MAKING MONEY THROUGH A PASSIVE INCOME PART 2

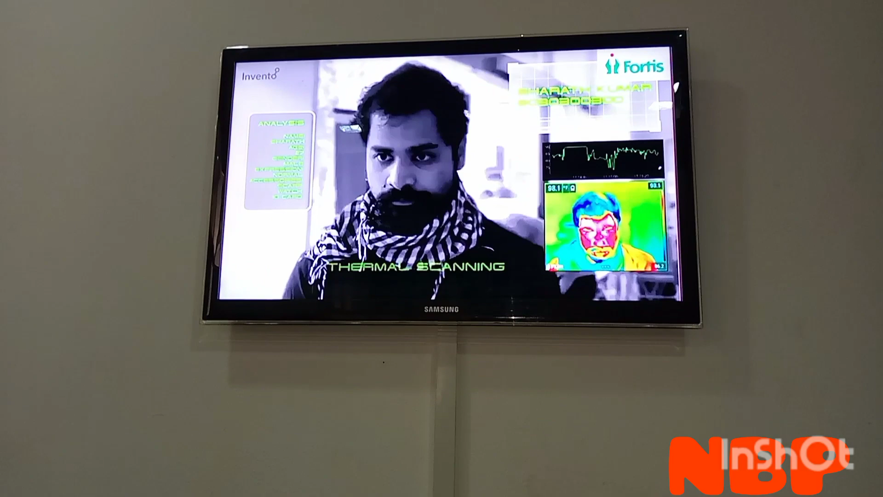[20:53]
Your current body temperature is 100.8 degrees Fahrenheit. Do you have a fever, cough, throat, or difficulty in breathing?